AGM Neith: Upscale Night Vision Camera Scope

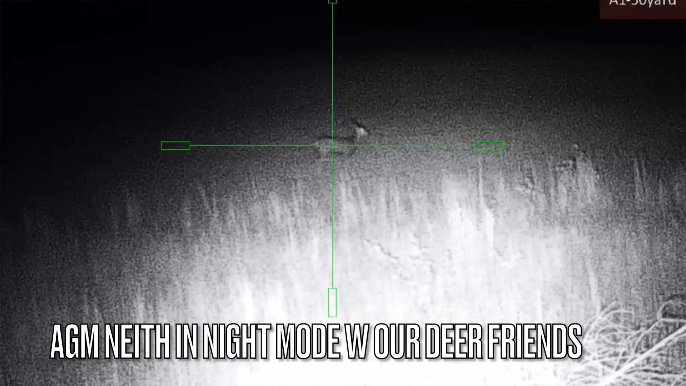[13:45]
like td's mentioning so to get the images off the internal memory you'll come out of the port if
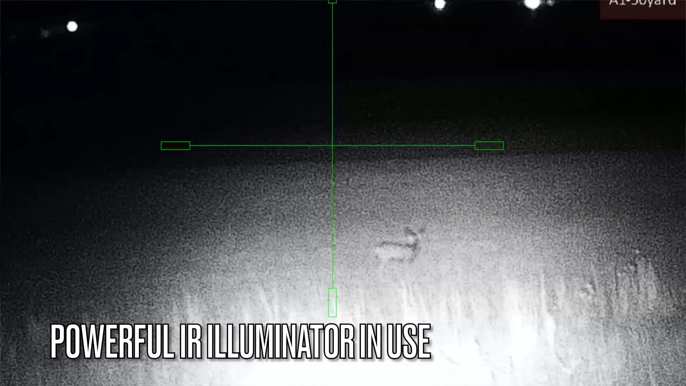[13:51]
you don't use the app yeah okay another uh purpose for this is onboard charging another huge thumb up there comes up for the neath yeah because you could
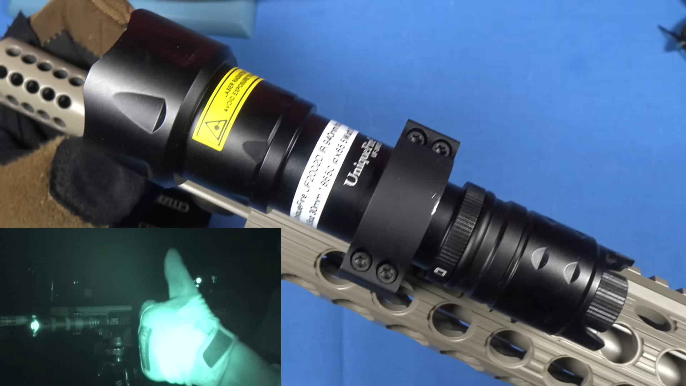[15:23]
i think it's focusable as well it has a little light that turns on the back lets you know it's on i just i'm just running in a high quality leopold scope ring this is a 30 millimeter body it is i wouldn't say it's the best tactical illuminator out there and if you guys know what i'm talking about invisible to the naked eye so when this is on
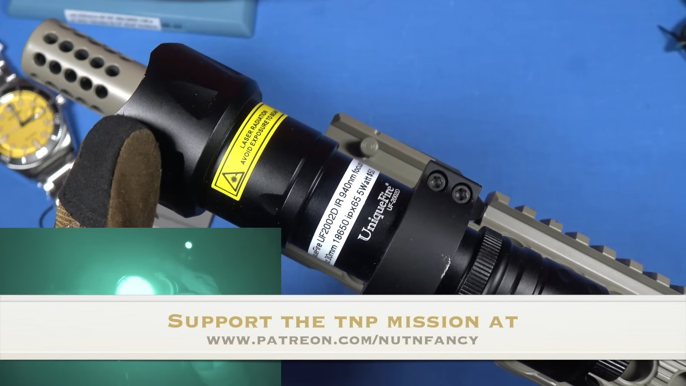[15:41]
no one can see it unless you have a night division device in use so what we're trying to do is flood
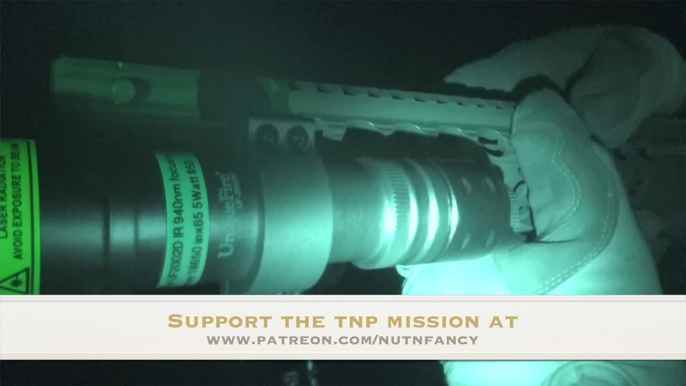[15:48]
the area with infrared light which this does see in night
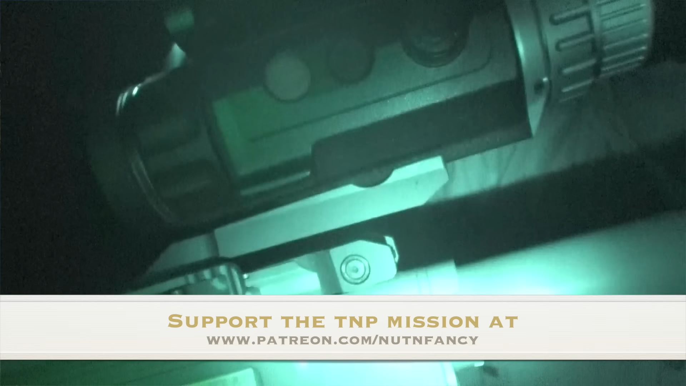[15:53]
mode and then you can see the target and we're doing overlays as we're talking so you can see exactly what we're talking about and you're seeing it being flooded with that unique fire and i do recommend it they are very inexpensive i'll put a link below i don't know how long they're going to last i bought it from amazon
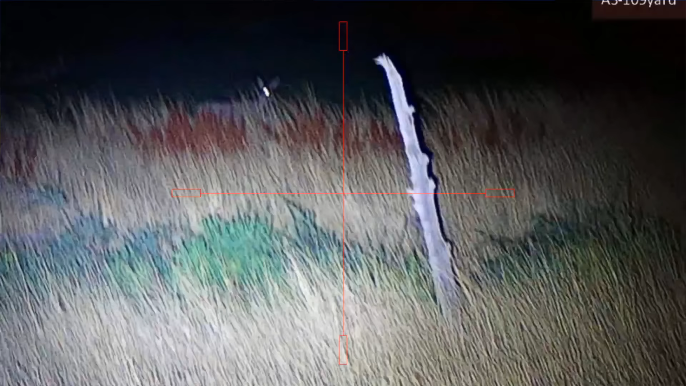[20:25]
a regular flashlight on it not the ir illuminator and when you know it worked you can see it a little bit grainy
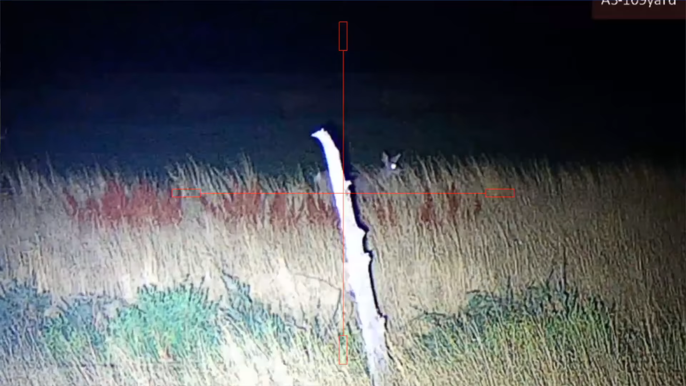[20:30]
a little bit grainy but then you can go to by
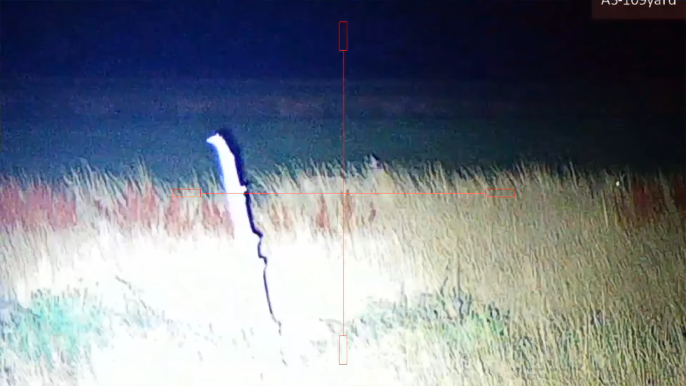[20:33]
pressing
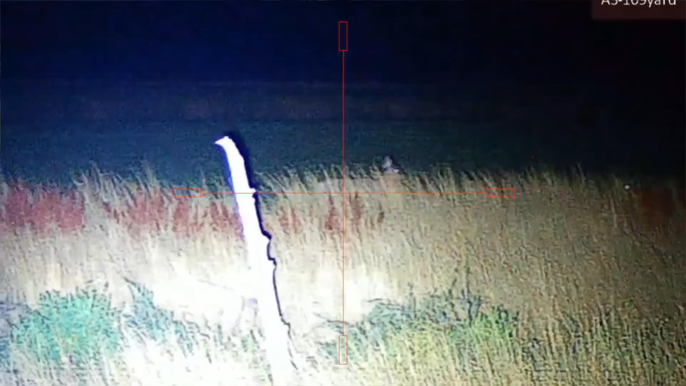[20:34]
this long pressing it i believe you go to day night defog nightclub and auto sweet yeah and i would think most y'all would probably want to run it in auto yeah
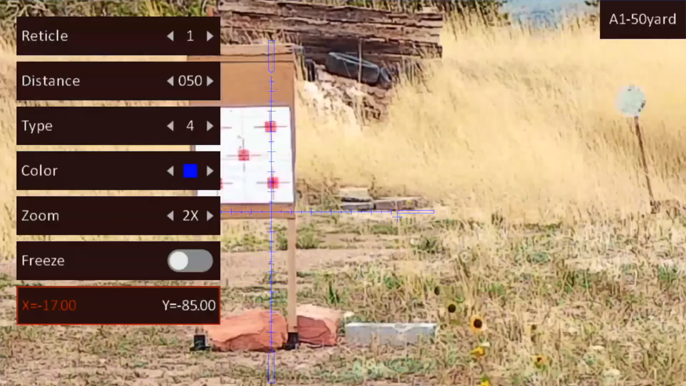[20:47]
okay and then here you're going to get uh there's a picture in picture here short press of m
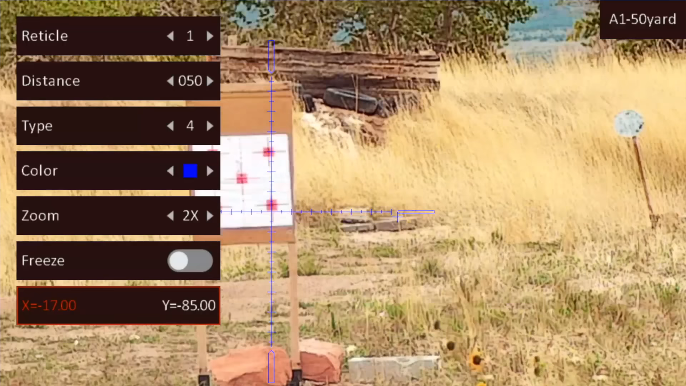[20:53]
so if you just tap this you'll get a little you'll see that with us shooting you'll see a picture in picture screen there i find that most of the guys have nods like
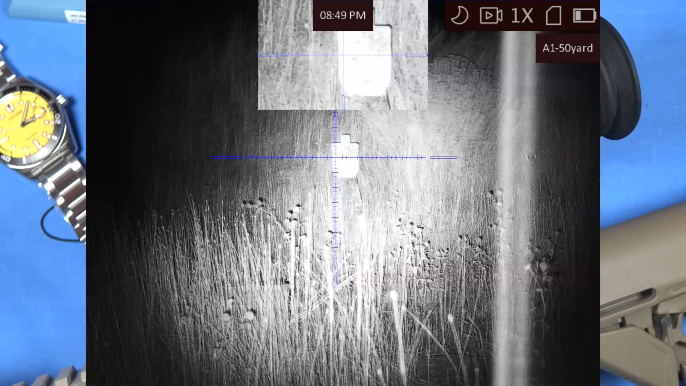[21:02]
this love that they love it it's awesome the digital sensor by the way is 2560 by 1440 that's pretty darn high resolution for the price you're paying very
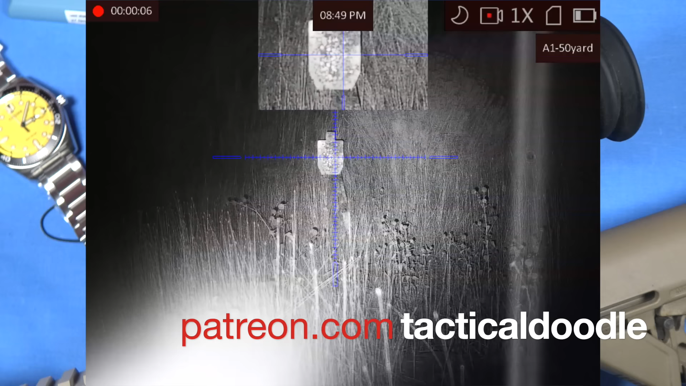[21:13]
excellent and this thing has five reticles and multiple selections on your reticle groups so in other words if this went from gun to gun to gun different calibers you can have a ballistics
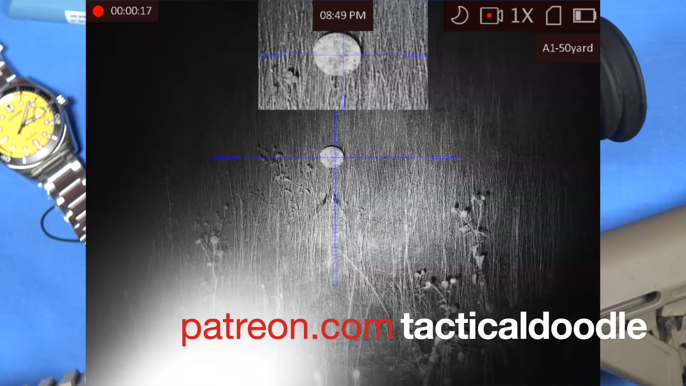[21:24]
profile for each gun clamp it on you select that ballistics profile and it's going to be pretty darn close you may not if you're in a reticle autist